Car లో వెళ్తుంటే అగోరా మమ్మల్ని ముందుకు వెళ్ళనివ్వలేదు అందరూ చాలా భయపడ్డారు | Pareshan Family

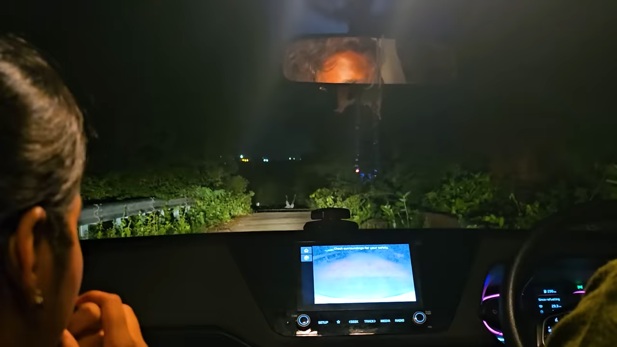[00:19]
ఒక ఆనన పోదాం నడువన్న అరే ఎవడైతే అన్న నా మనం మన ఇంటికి పోదాం నడు
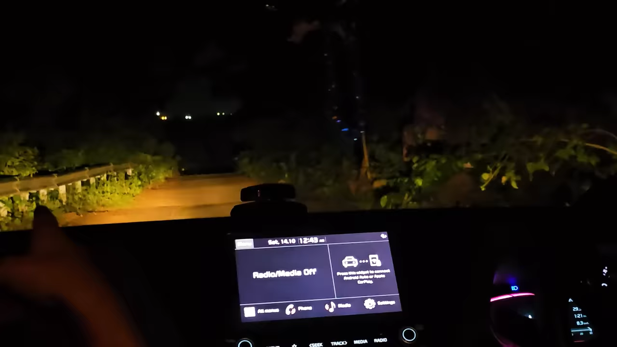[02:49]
పోదాము ఇది ఎడిగిపోయింది అన్న వెళ్ళిపోయింది కదా
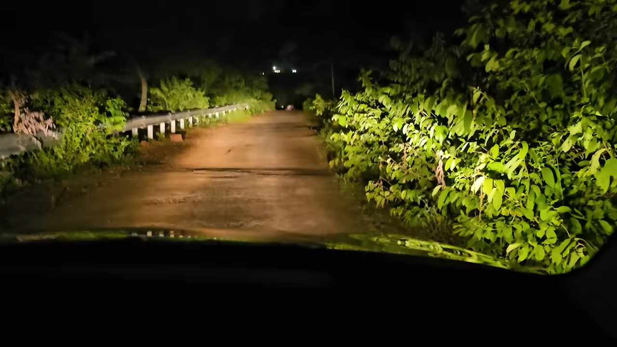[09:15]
ప్లీజ్ అన్న అన్నా అన్నా లైట్ వేయమ్మా అన్న వాడు మనిషే కాదన్నా